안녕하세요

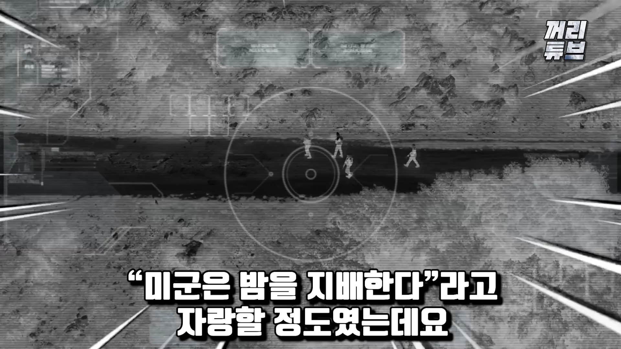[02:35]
밤을 지배한다라고 자랑할 정도였는데요. 그도 그럴 게 PSQ-20은 EVGM 방식을 채택하여
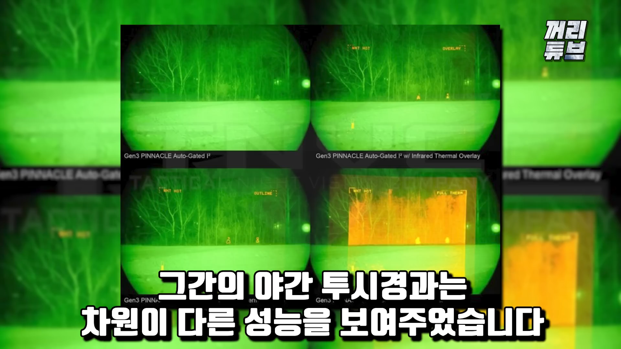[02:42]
그간의 야간 투시경과는 차원이 다른 성능을 보여주었습니다.
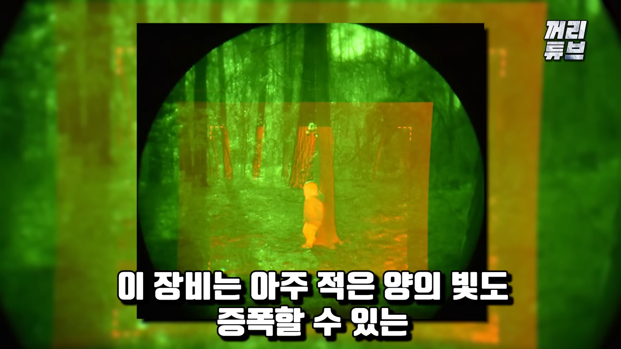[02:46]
이 장비는 아주 적은 양의 빛도 증폭할 수 있는 광증폭식 화면 위의 열영상을 동시에 투상하여 빛이 부족한 악천후는 물론 야간에도 적을 뚜렷하게 식별할 수 있습니다.
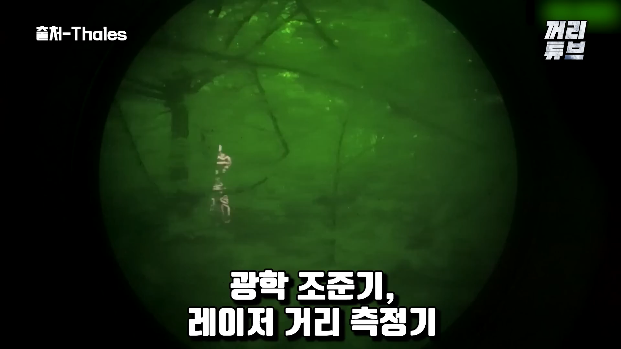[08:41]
탈레스사의 이 야간 투시 장비는 광학 조준기, 레이저, 거리 측정기, 열상 장비 등을 통합한 포수 조준 체계로
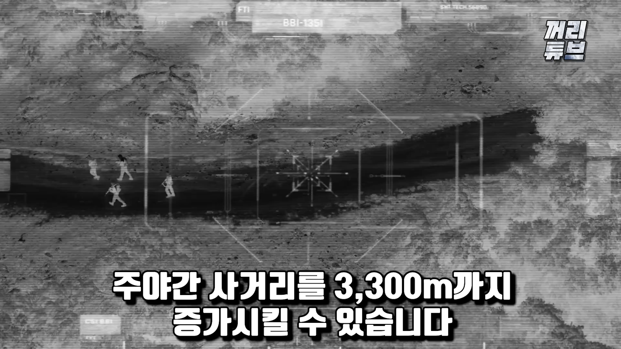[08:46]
주야간 사거리를 3,300m까지 증가시킬 수 있습니다. 이 장비를 장착한 T-72 B-3에 만족한 러시아는 이걸로도 부족했는지 T-80 전체 최신 개량형에도 대거 투입하고 있습니다.
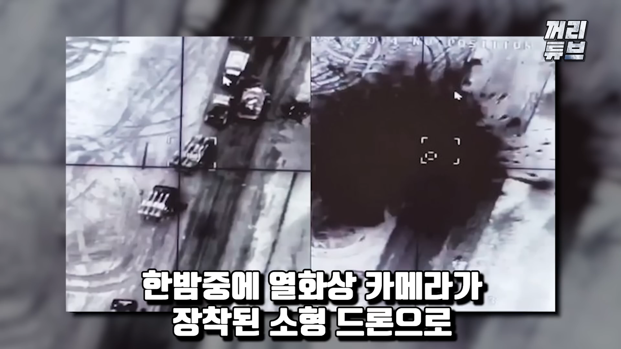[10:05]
이에 더해 우크라이나 드론 부대 에어로 로즈비드카는 한밤중에 열화상 카메라가 장착된 소형 드론으로 러시아 차량을 찾아내고 폭탄을 투하하는 방식으로 상당한 전과를 올리고 있습니다.